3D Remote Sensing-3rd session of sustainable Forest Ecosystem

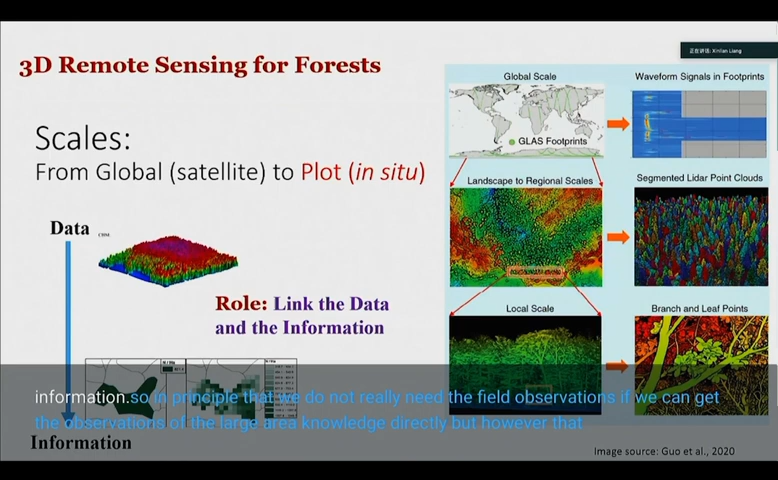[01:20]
we have a big gap. In order to fill this gap, we need a lot of field reference data in order to understand the data and thus to get the knowledge of the forest information. And if you look at the forest plot, especially the 3D remote sensing for forest plot observations,
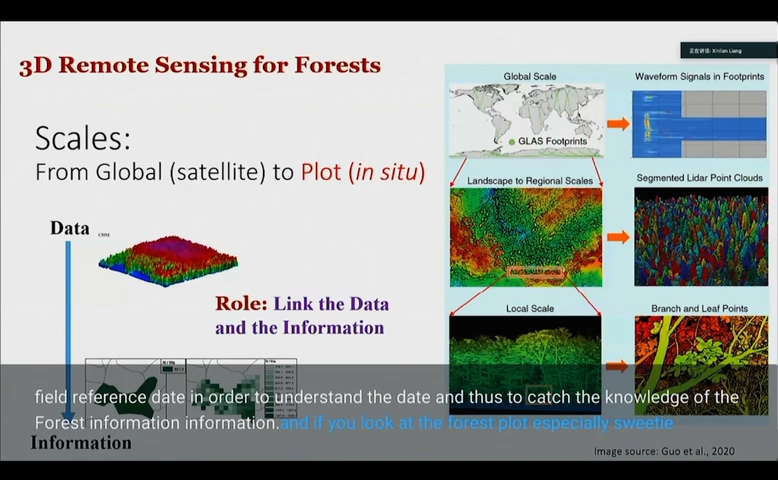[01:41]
it's like has been a lot of new technologies and solutions to understand and to observe the forest. In the last 20 years, this research area has been extremely active, and we have been seeing a lot of different technologies appeared in this field, including the terrestrial laser scanning, the mobile and the personal laser scanning, the photogrammetry or structure from motion, UAV laser scanning, or consumer sensors like depth camera, structure light.
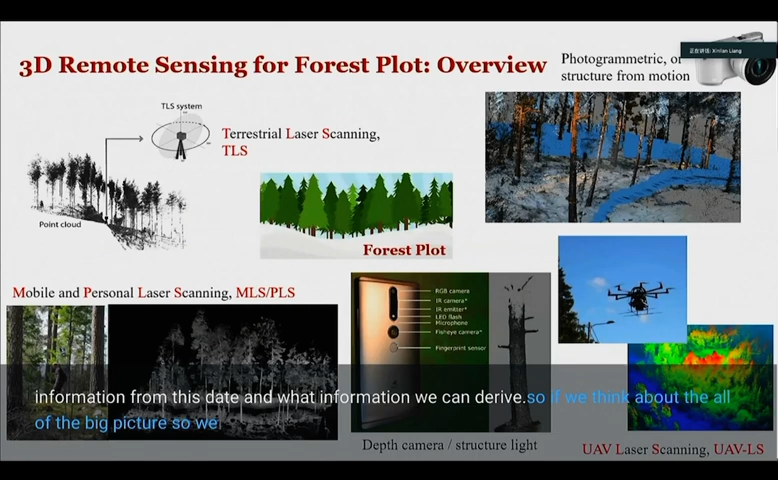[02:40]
so we have the hardware and also we have the software. So from the hardware point of view, that basically the change has been dramatically. I still remember at the beginning of 2000, when I first touched this terrestrial laser scanning, the sensor itself is 15 kilo without battery, without control unit, just a scanner is 15 kilo. At that time that I suppose the terrestrial laser scanning is like a toy for the scientist.
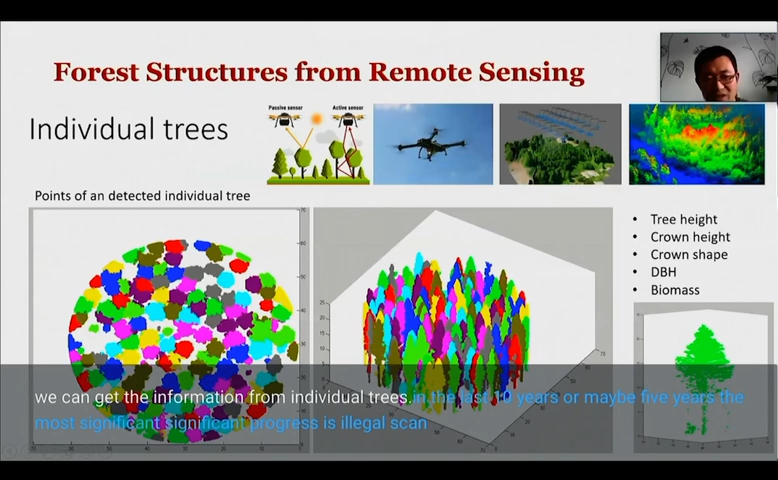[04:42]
In the last 10 years, or maybe 5 years, the most significant progress is the UAV laser scanning. It moved observations from the ground to the air. It provided a bird view of the forest, which has never been possible before UAV come practically used. So nowadays that UAV laser scanning is very fast, and also it provides a a huge, more efficient observations compared to the field methods. So here is a couple of images to show the forest
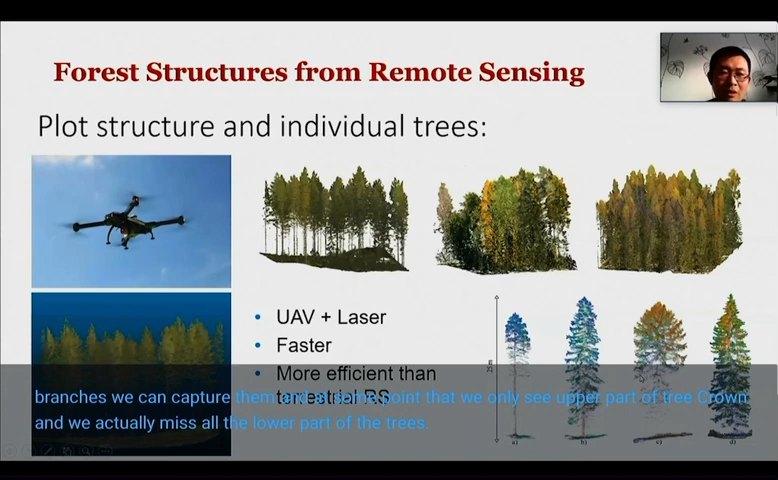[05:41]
And at some point that we only see the upper part of the tree crown, and we actually miss all the lower part of the trees. When we get the UAV laser scanning data,
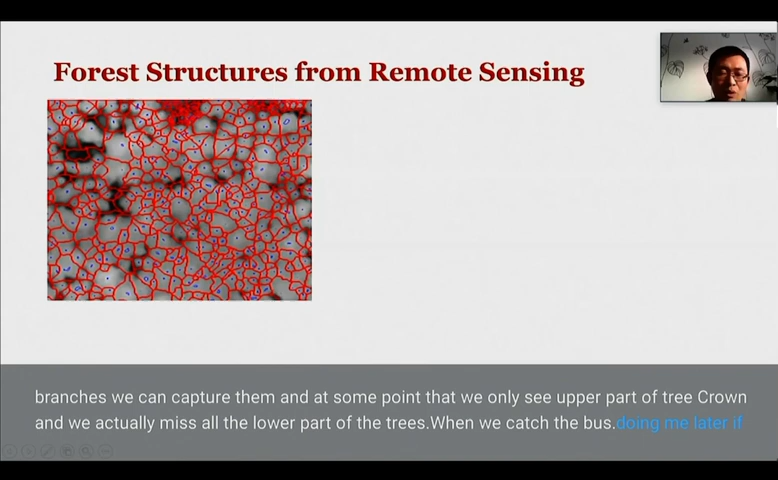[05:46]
we want is to actually derive the individual tree objects and get the information.
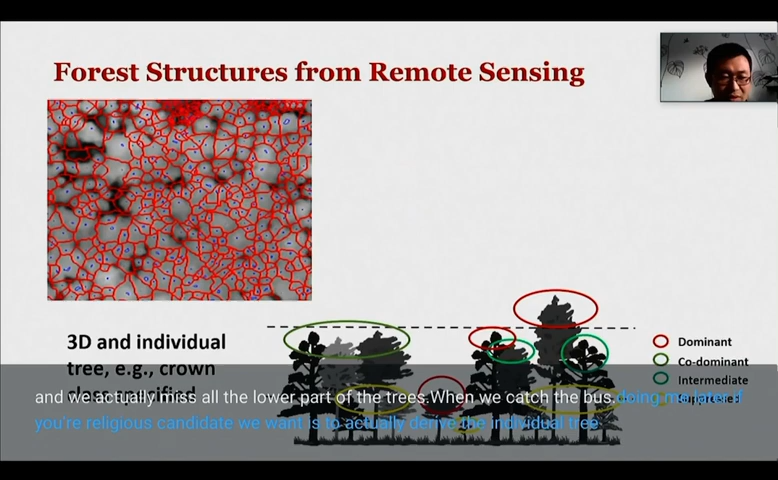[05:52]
We need a lot of different algorithms here. So here example, like a comparison of different algorithms. So basically that what we can get for the different tree structures, for the dominant, co-dominant, intermediate, and surpassed trees are different. In this comparison, we use like 8 points per square meter. From these trees, we get 90% of the dominant trees and 80% of the co-dominant trees.
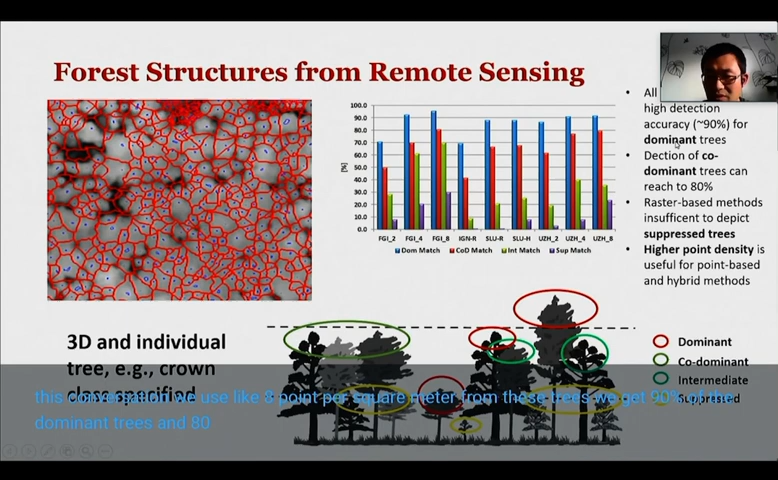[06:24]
For the surprise trees, that we actually lost a lot of information from here. And also like when we're using the higher point density, we actually see that the result can be improved significantly.
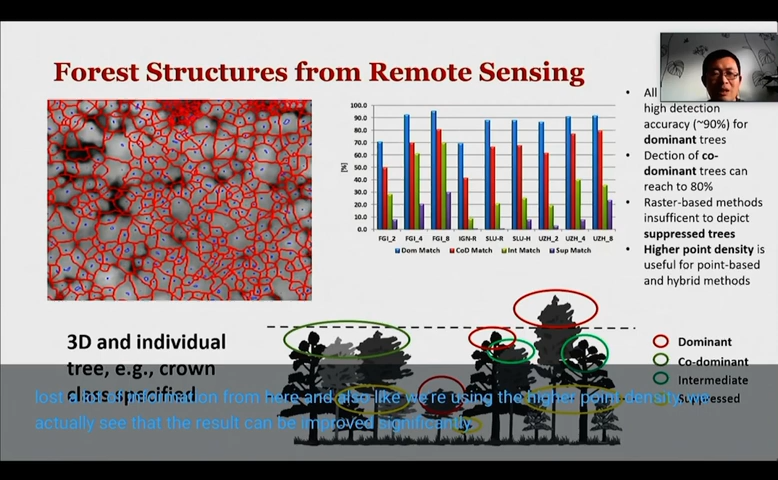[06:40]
And when we get the new date, we actually got a lot of new opportunities here.
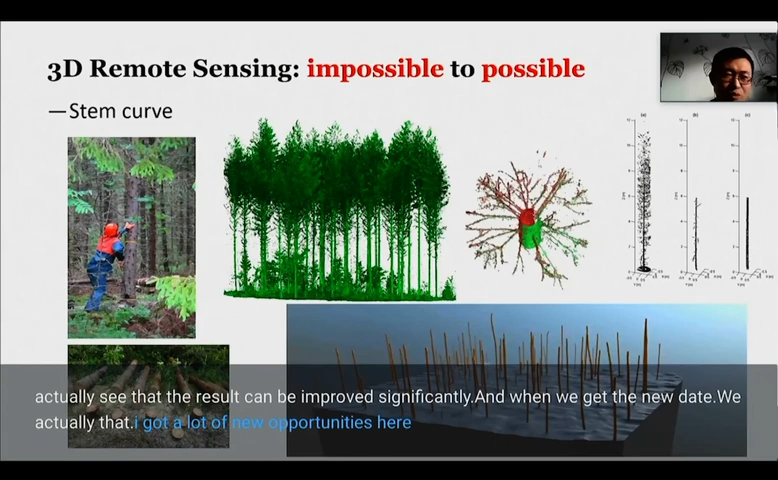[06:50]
So if we look at the 3D remote sensing that, let's take the terrestrial laser scanning as an example. So basically terrestrial laser scanning is not necessary to be a technique that we select. It's actually happened to be the technique that survived in the past years. So here, the reason is that it actually turns something impossible before to possible. One good example is the stem curve. Basic stem curve is the most important tree parameters in forestry,
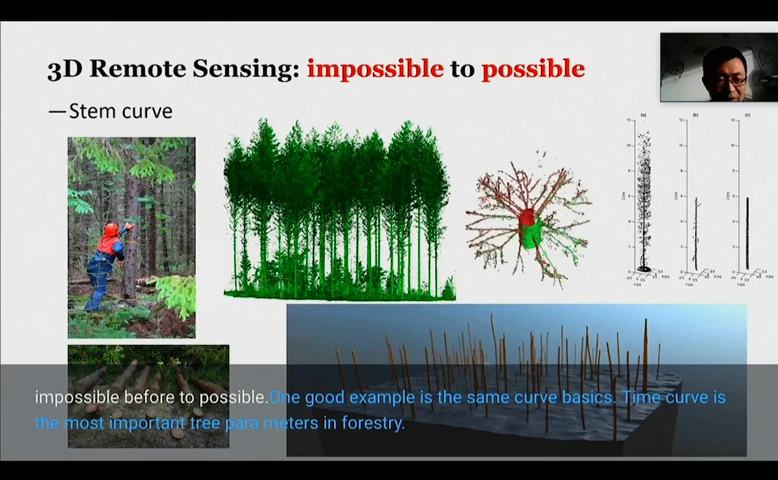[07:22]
but it cannot be measured for the standing trees before. The only way to measure it, or the only way to accurately measure it, is to cut it down, to cut into pieces.
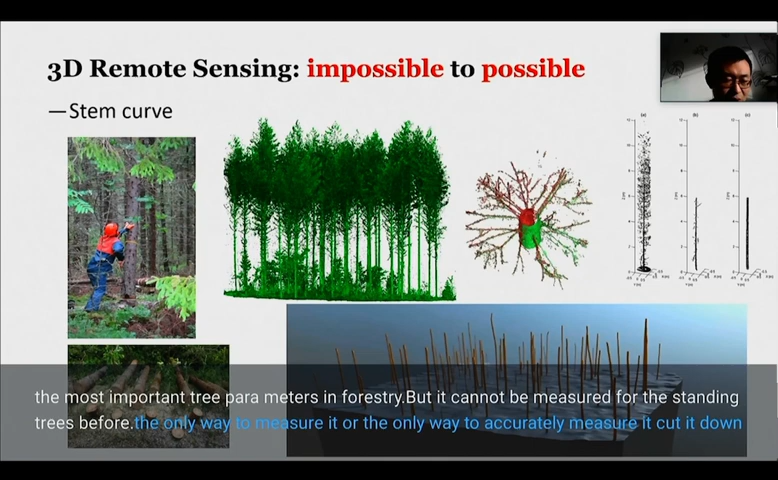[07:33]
And after that, we know that the diameter along the tree growth directions. By using the terrestrial laser scanning that we actually record the forest in point cloud and bring it to the room.
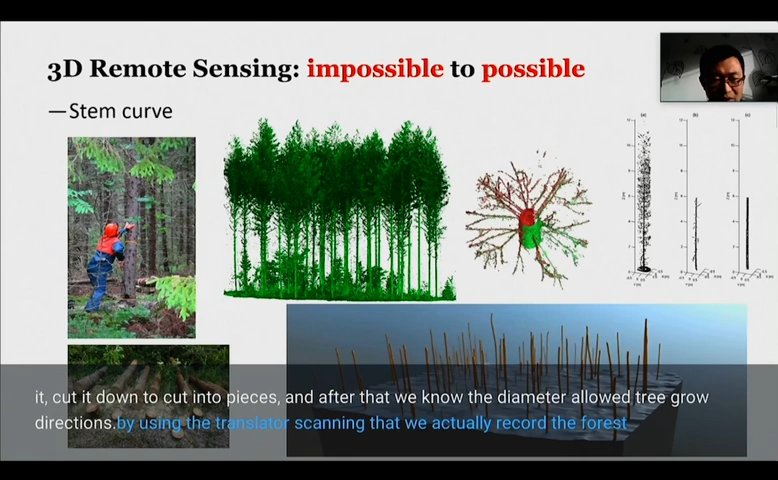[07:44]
And after that, using different algorithms to derive the structures and the detailed informations. So it is indeed the possibilities to turn to something impossible before to possible now,
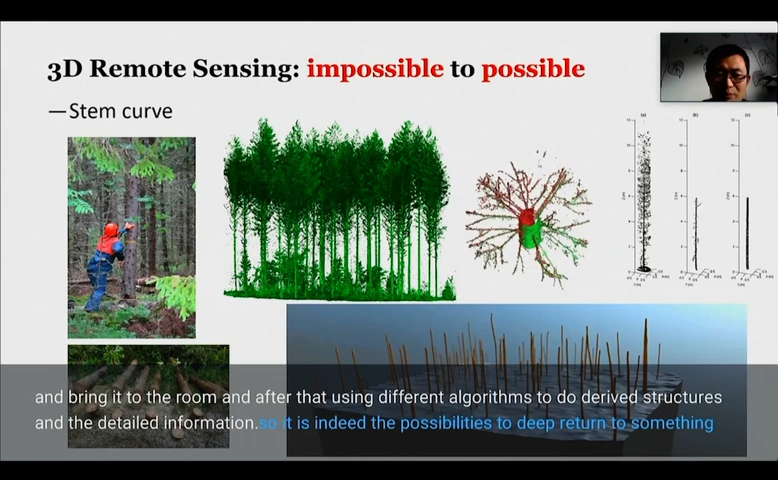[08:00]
make the terrestrial laser scanning survive in the past year's competitions. Another opportunities we got is like the